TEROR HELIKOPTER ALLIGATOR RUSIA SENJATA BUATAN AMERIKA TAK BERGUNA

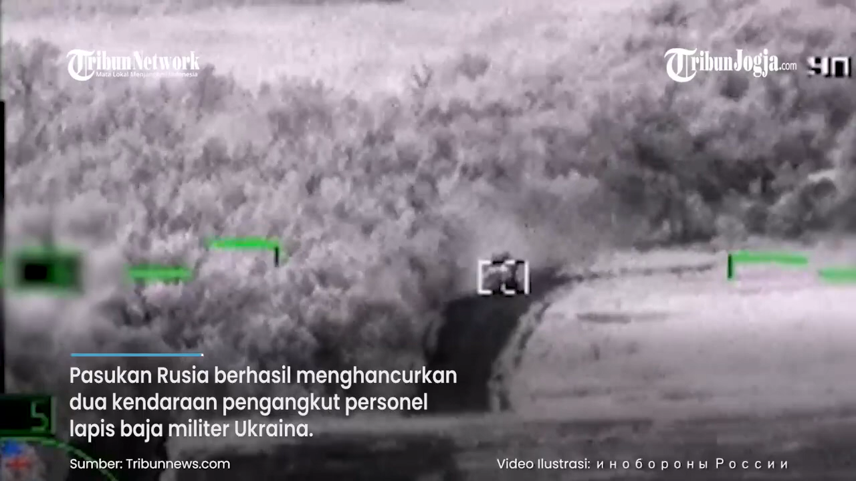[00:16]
Rusia menggunakan helikopter Serbu Kamov Ka-52 Aligator dan
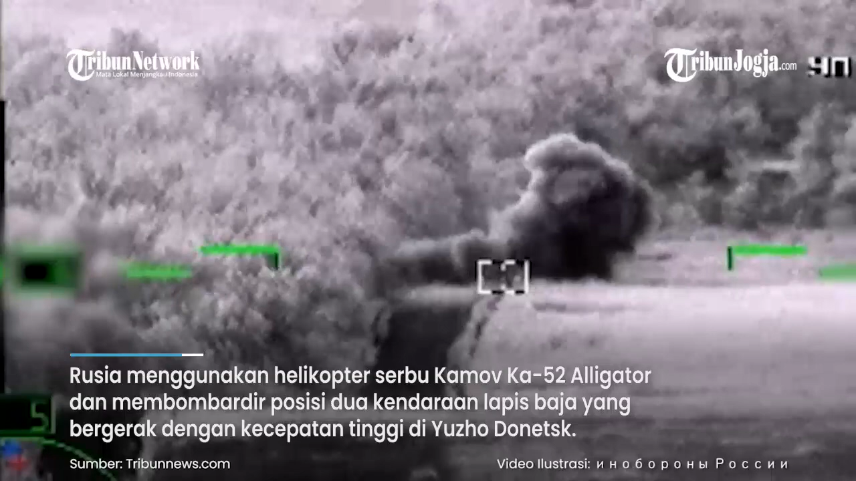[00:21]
memburbar diarposisi dua kendaraan lapis baja yang bergerak dengan kecepatan tinggi di wilayah Yuzhodonetsk.
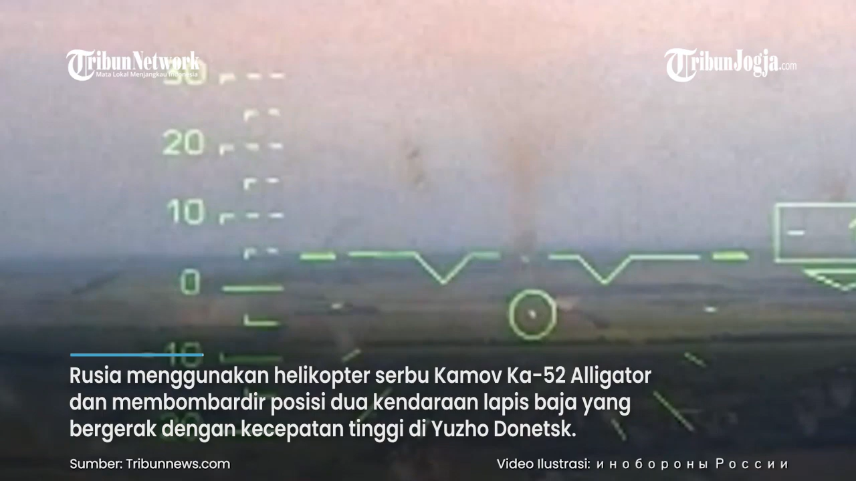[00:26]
Tak hanya melibas lapis baja tersebut,
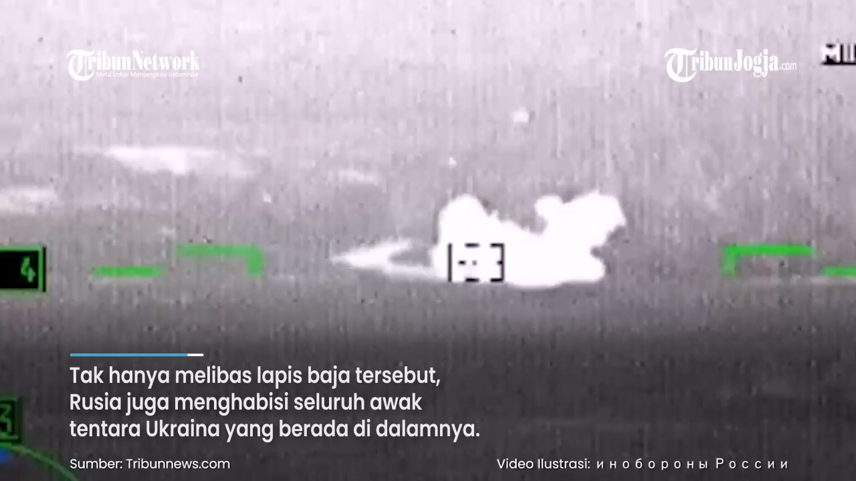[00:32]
Rusia juga menghabisi seluruh awak tentara Ukraina yang berada di dalamnya.